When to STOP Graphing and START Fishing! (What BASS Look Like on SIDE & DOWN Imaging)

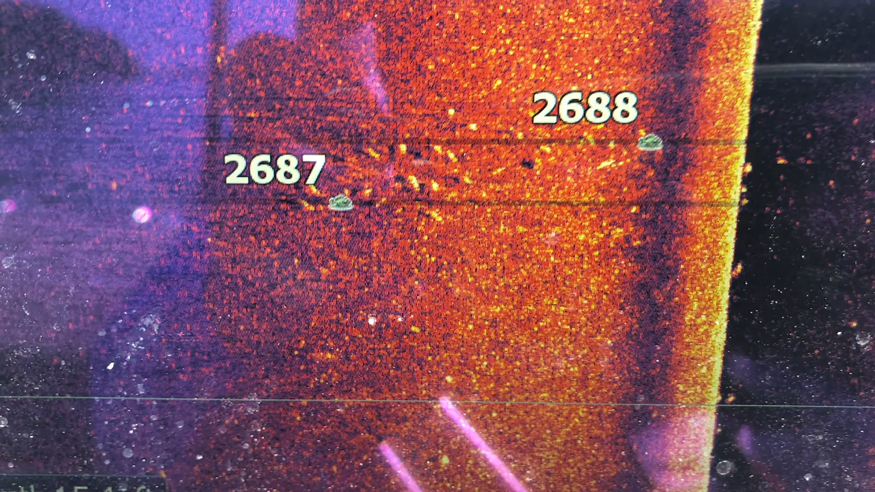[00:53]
Really simply put a bass is gonna look like a white dot right and you're really looking for two things when you're looking for bass on the side scan
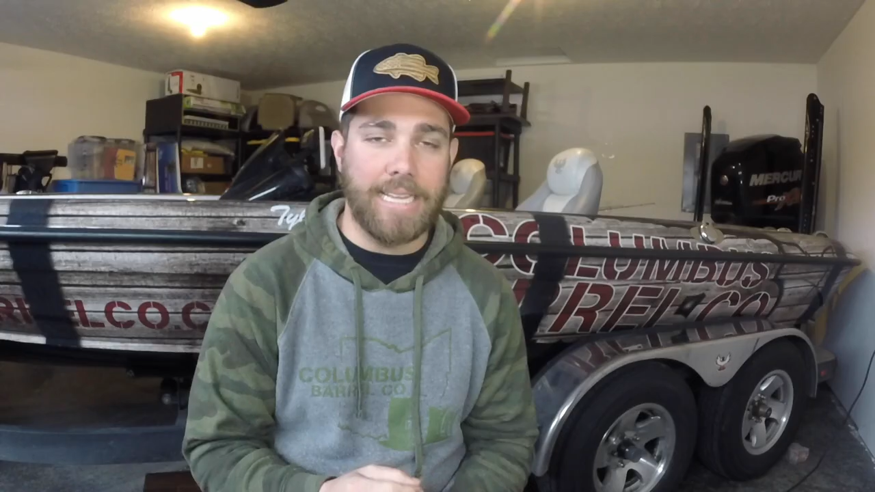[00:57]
and that's the actual return of the fish and
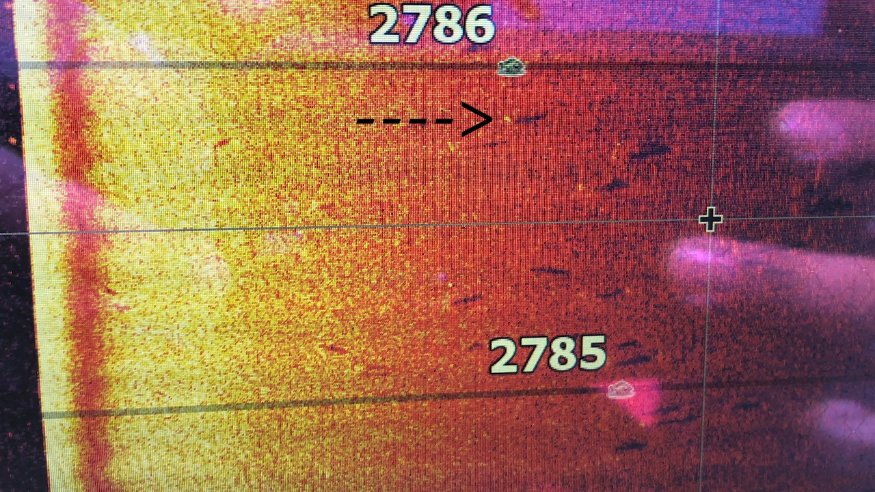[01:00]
then that fish's shadow right so you're gonna have a white dot which is the actual fish and then behind that or to the side of that you're gonna see a shadow and the further away that that white dot is from the shadow the actually higher the more suspended that that bass is.
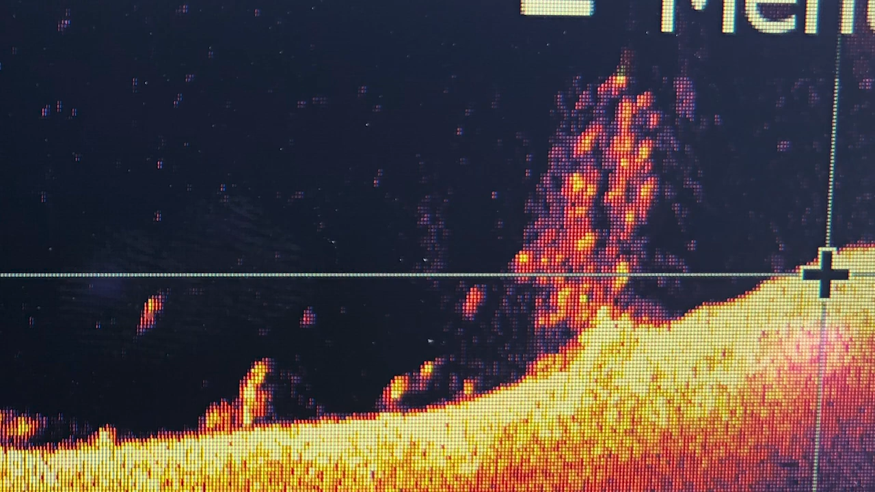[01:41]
Another thing that you want to look at is that bass don't stack up really really tall on a graph right typically what you're gonna see is bass are lined up along
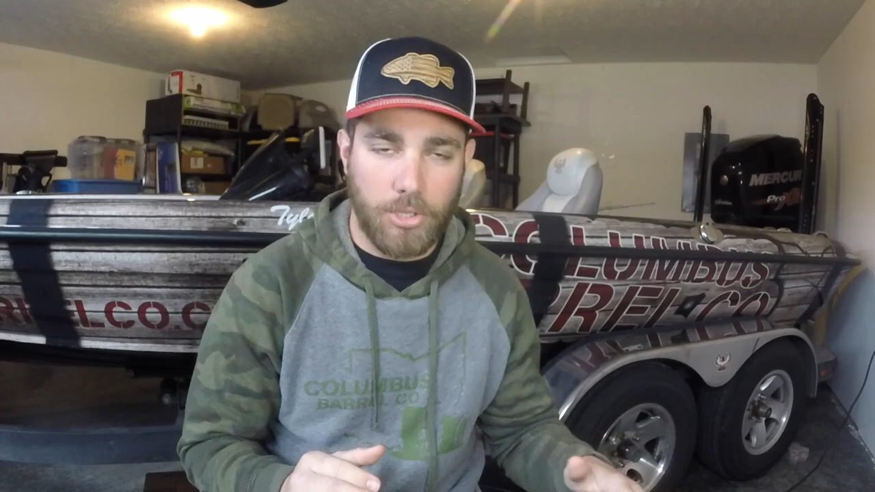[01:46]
the bottom basically like turtles on a log basically you're gonna have bass
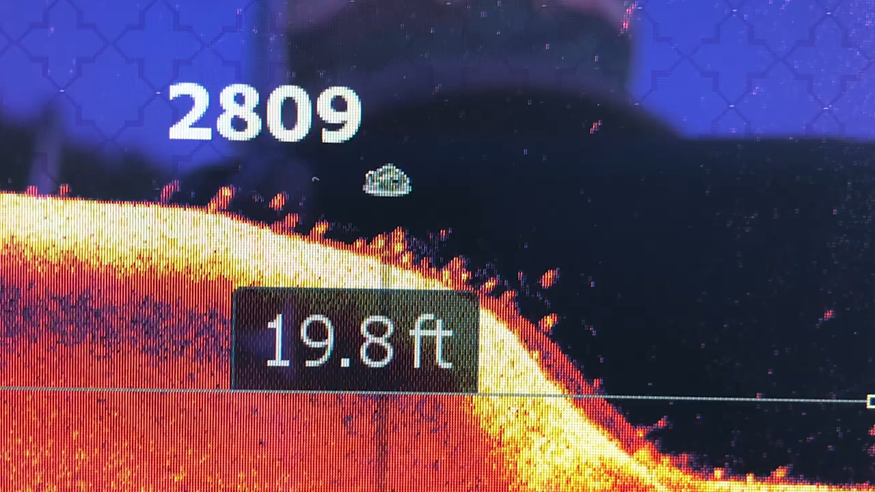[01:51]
lined up across
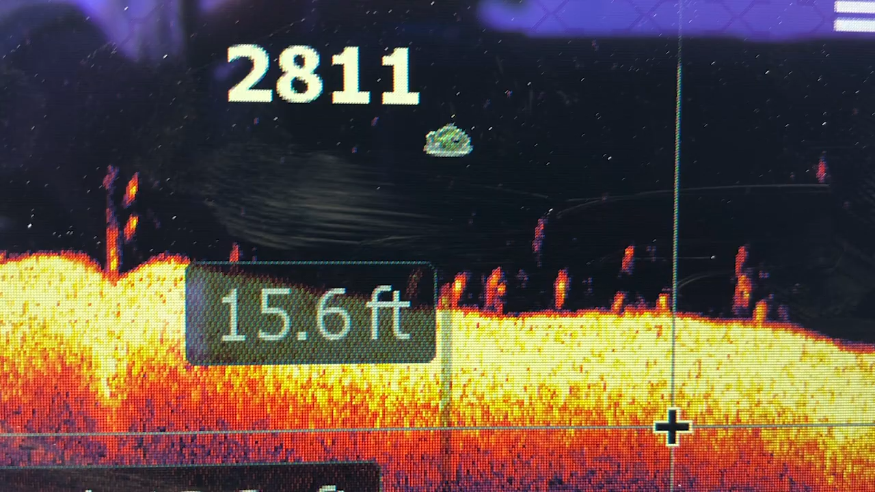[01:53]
the bottom or down on edge or whatever it may be they're basically like lined up they're in a line the only time you're really ever gonna see bass
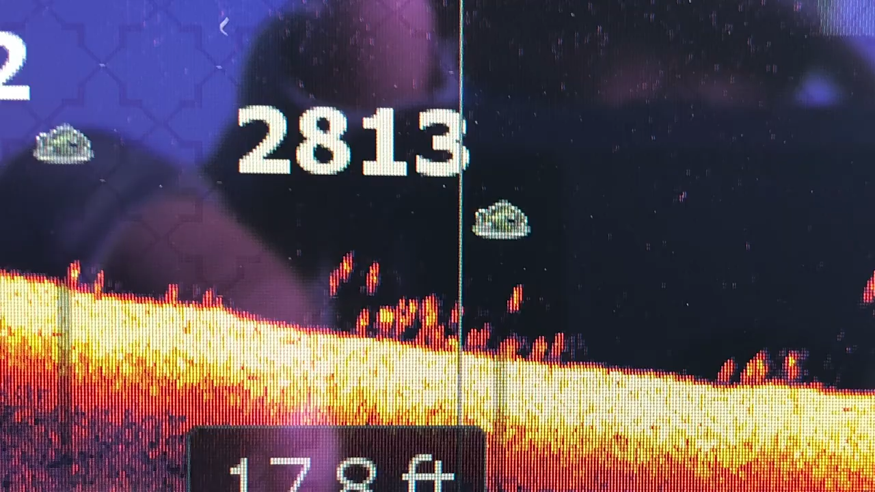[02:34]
the bottom right those are bass and if they're close to the bottom typically those are gonna be catchable fish and the more that you see
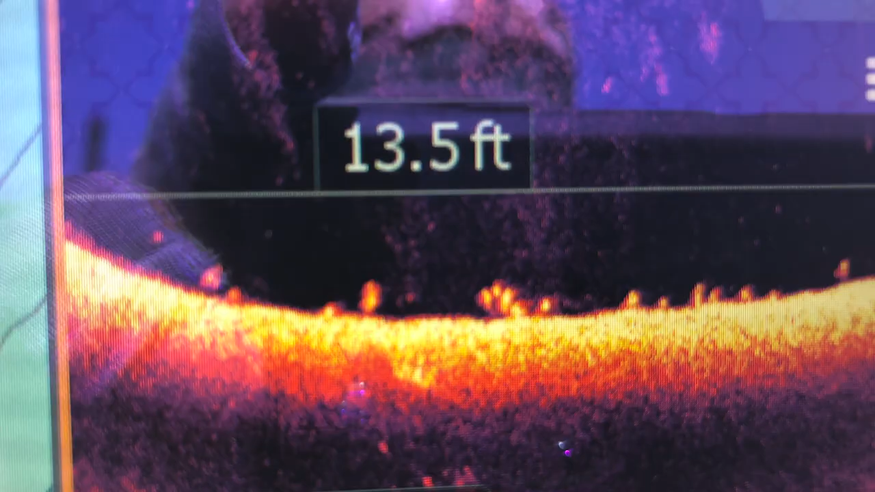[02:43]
a lot of times the better you are because those fish are gonna get in competition for the bait so if one picks it off then
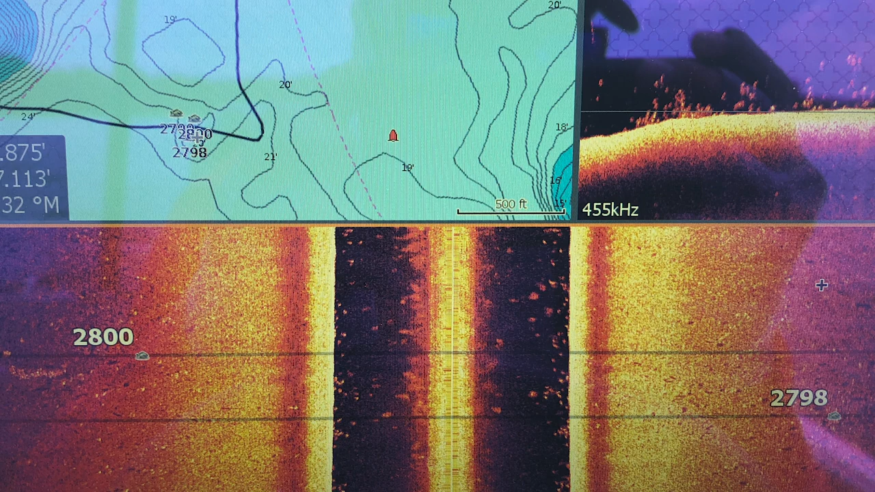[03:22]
again if you see that lower kind of bottom area where they're lined up you're gonna be able to tell hey there's bass mixed in with these white bass I've seen that a lot I've seen
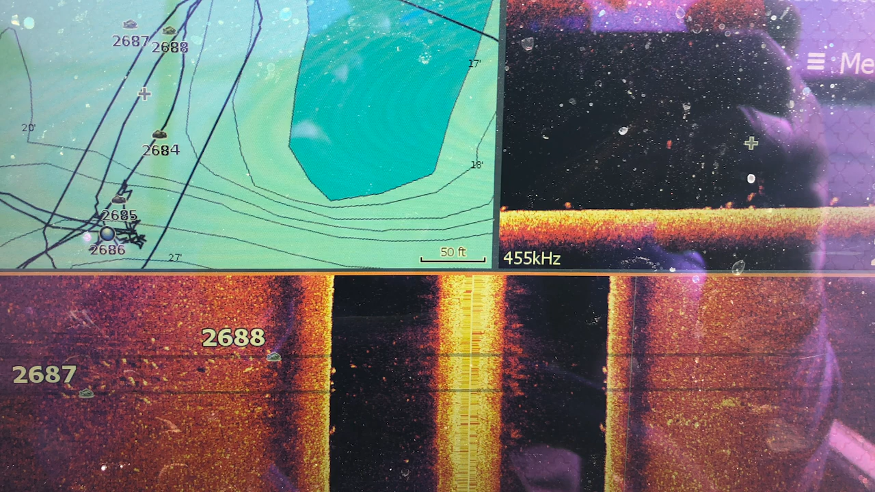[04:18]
this is a place I found on Chickamauga last year and the bass weren't on the main piece of structure they were off the structure and so I marked
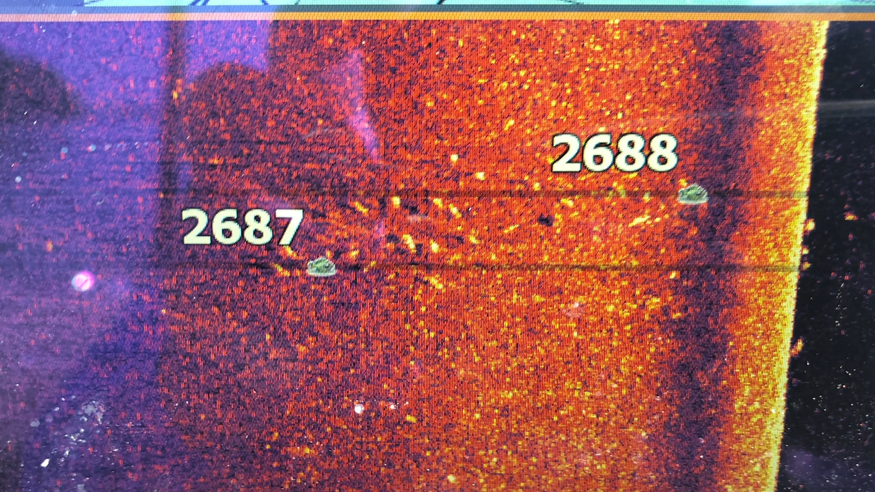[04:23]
those fish I fired a deep dive and crankbait back to them and started catching fish immediately so again when you're marking these